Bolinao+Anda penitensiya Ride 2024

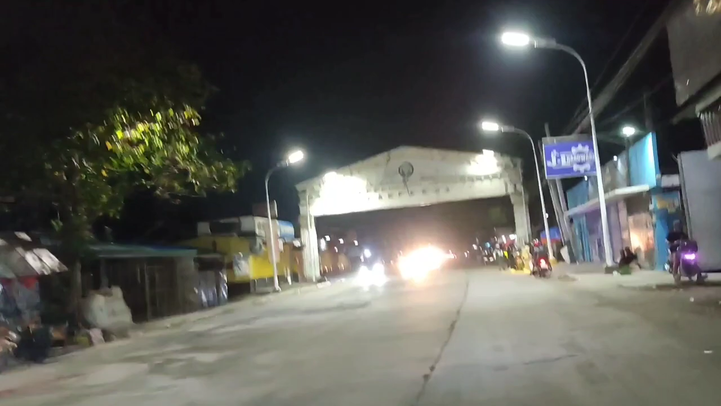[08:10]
Sa arko na tayo ng Pampanga. Yun!
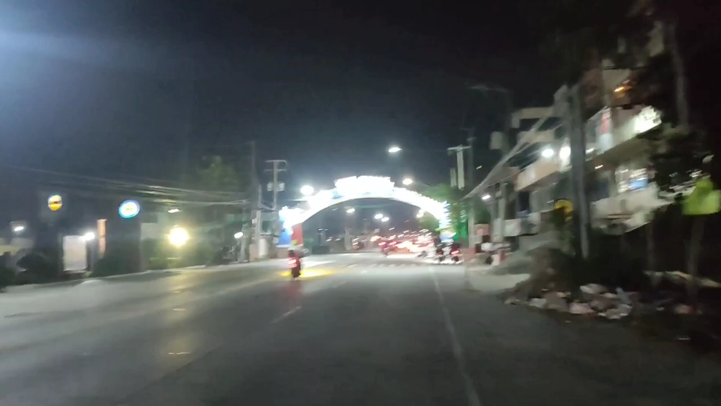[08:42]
7:45. Arko ng San Fernando. Alright.
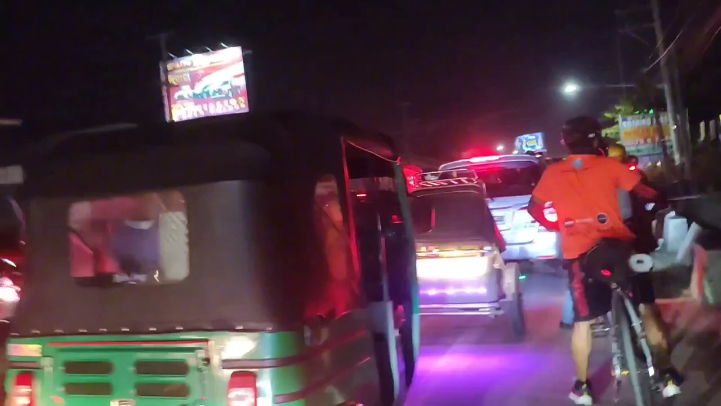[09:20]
Ayan, ang traffic dito, San Fernando. Bumper to bumper. Kahit na bike, hindi makadaan. Yun, oh.
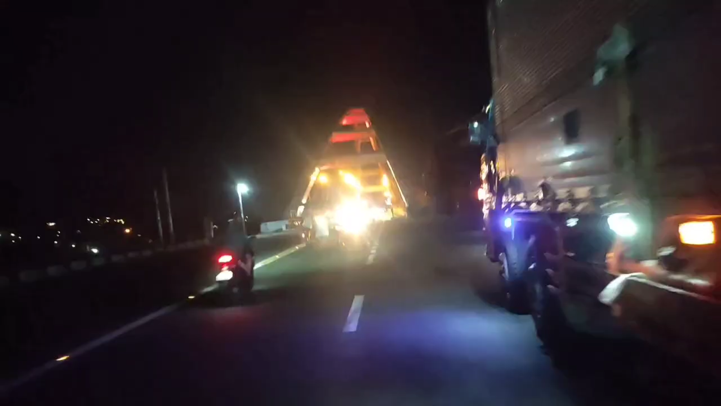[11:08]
Ayan, oh, time check natin 10:43.
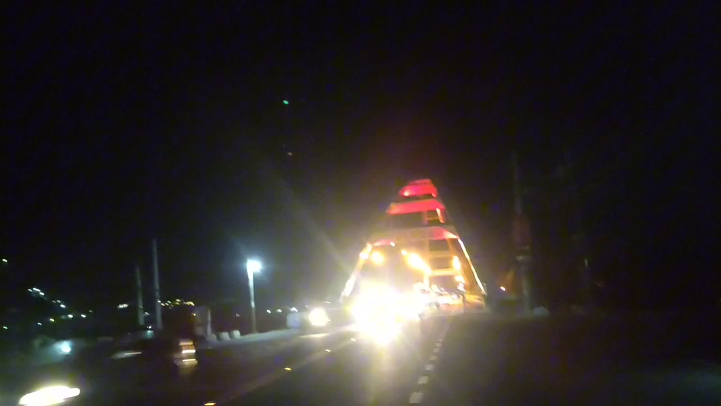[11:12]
Nandito na tayo sa may tulay ng Tarlac. Alright. Ayan, oh.
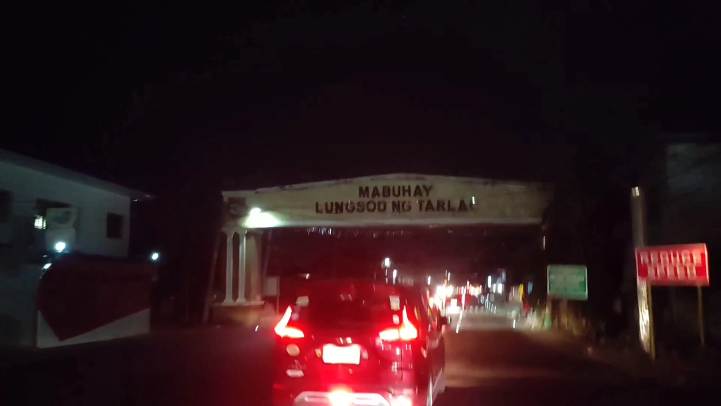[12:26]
Yun, Tarlac City na. You know, dilim. Pero ayos lang yan.
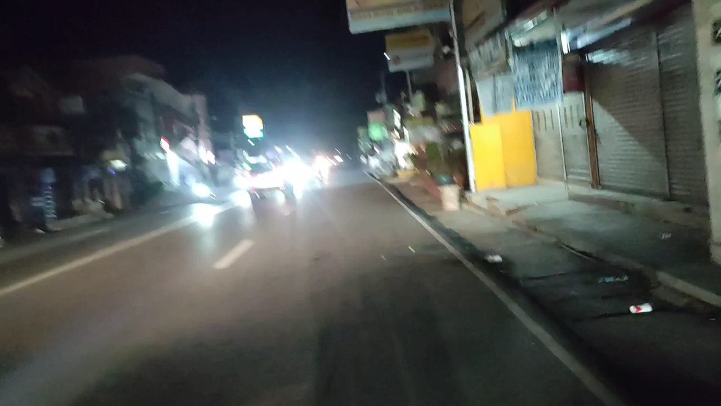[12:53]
Alright, time check 3:55 Santa Ignacia Town proper. Ayun, mga ka-chill face, ang dilim.
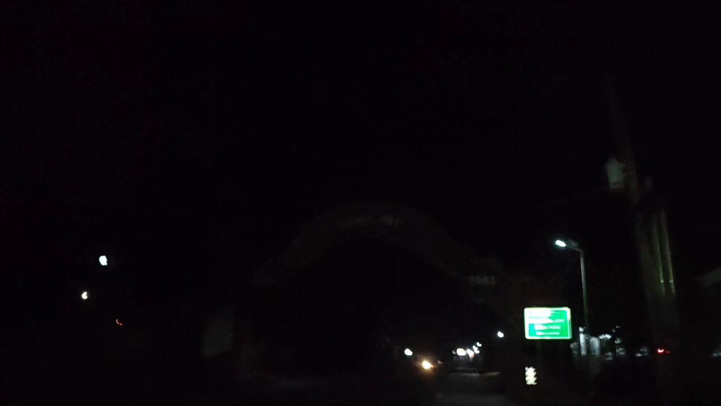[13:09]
Hindi makita. Kamiling na. Ayun o.
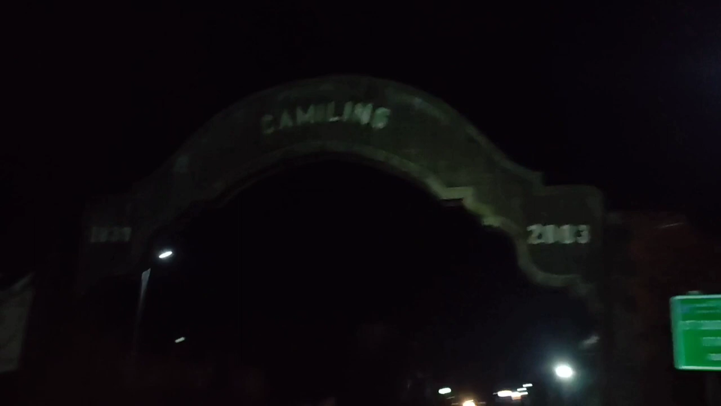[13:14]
Ay, walang ilaw.
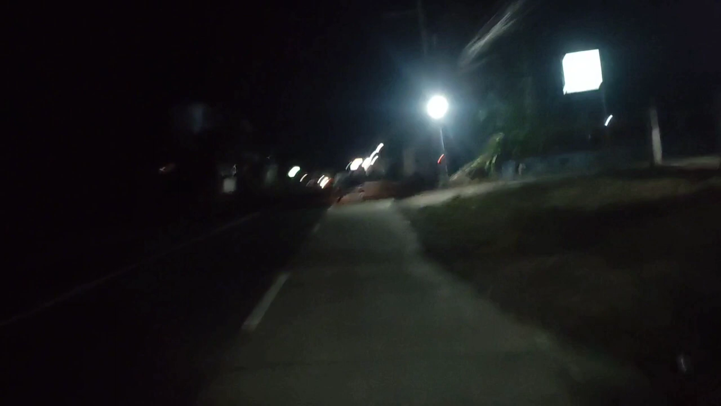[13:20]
Hindi makita yung arko. Ayun o.